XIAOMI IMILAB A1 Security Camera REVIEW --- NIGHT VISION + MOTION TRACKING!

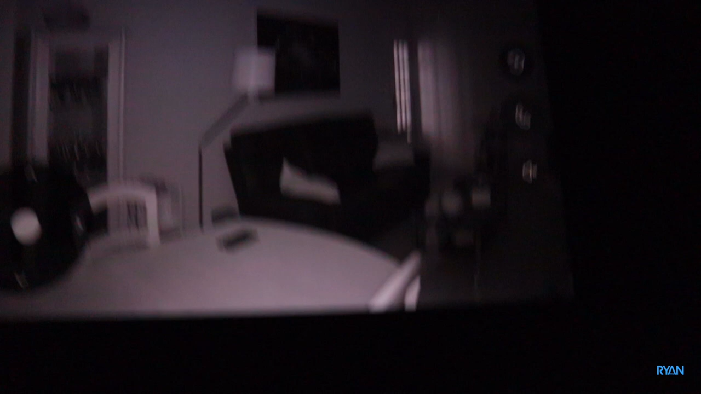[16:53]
of course you can pan the camera you can see quite in detail guys of course you can pan the camera
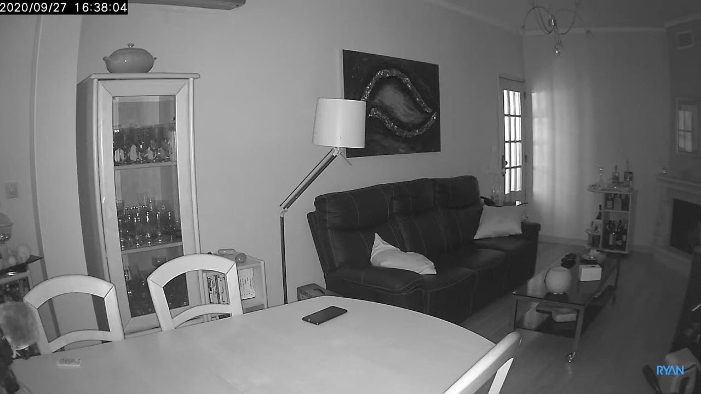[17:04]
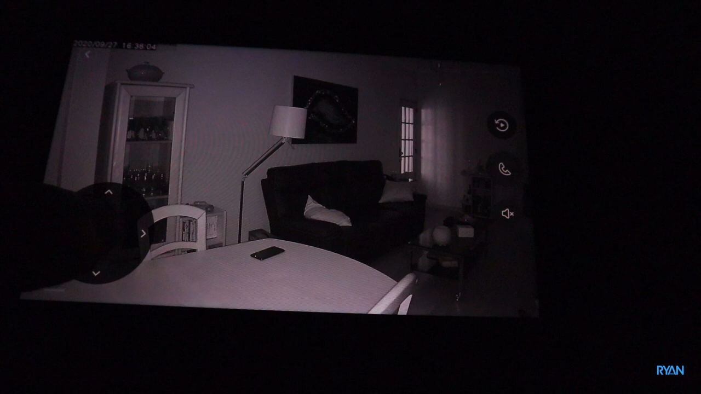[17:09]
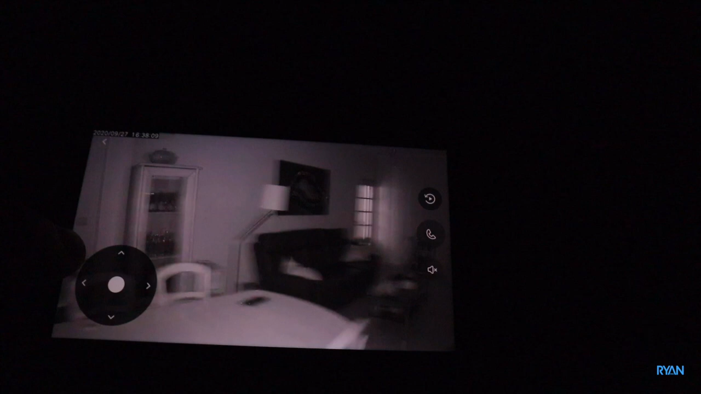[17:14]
it's not really night time in full you can see some light there on the door of
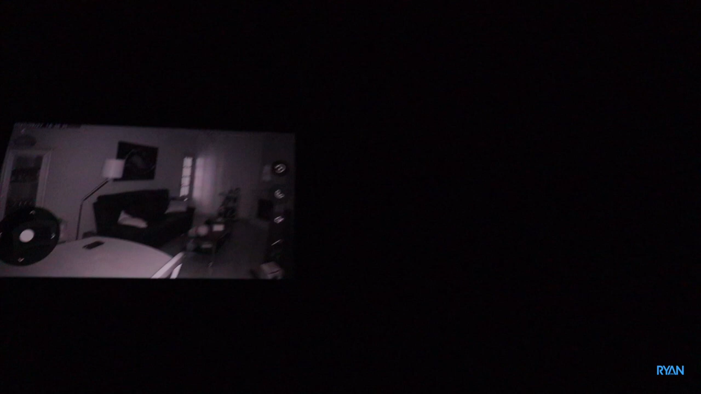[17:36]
really dark let's leave it at 3200 nice i'm going to walk to the door so you guys can see me in the dark you can't see where i'm going whoops
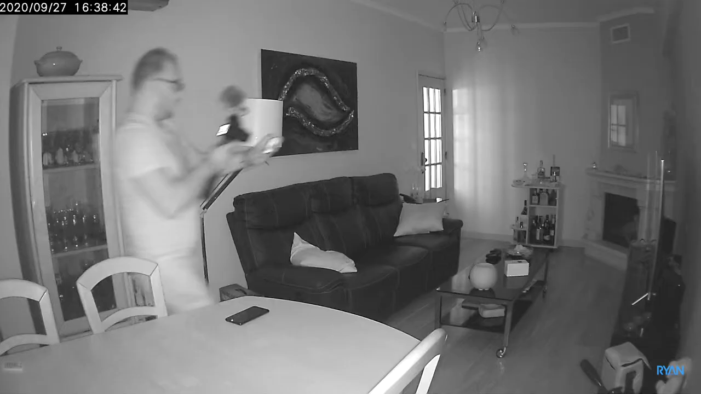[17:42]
whoops all
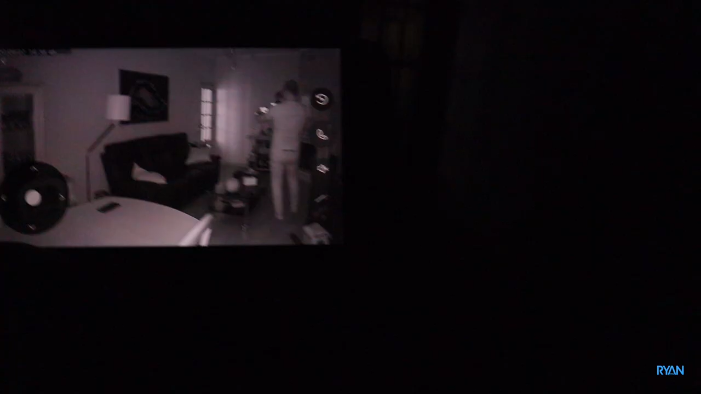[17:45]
right so hope you guys can see me
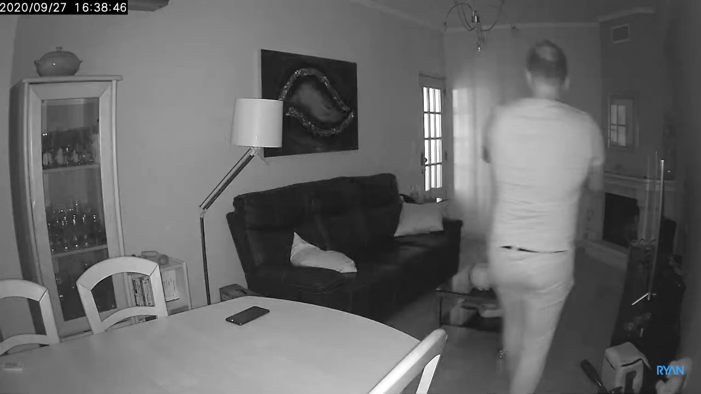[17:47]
all right so hope you guys can see me yeah it's pretty dark as you guys
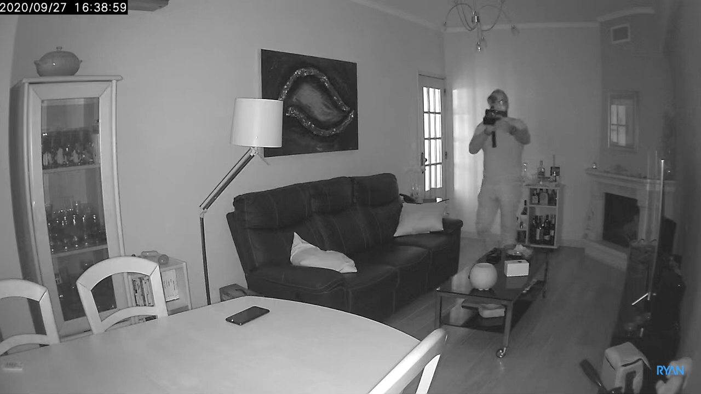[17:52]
can tell still lights outside as you can see the window there but yeah not too bad i really like the view angle as well all right guys so let me know what you think about this camera down below in the comments yeah guys i think overall good unit